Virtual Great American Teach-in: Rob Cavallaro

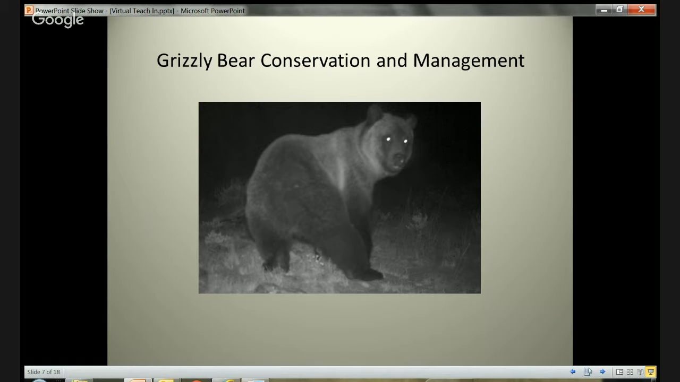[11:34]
And it looks like he heard the click and turned to look at the camera. And so if you're walking around out at night with your headlamp in this area, this is just the image you don't want to see in your headlamp. So let's talk a little bit about the history of grizzly bear so that you can have some context of why we're doing what we're doing.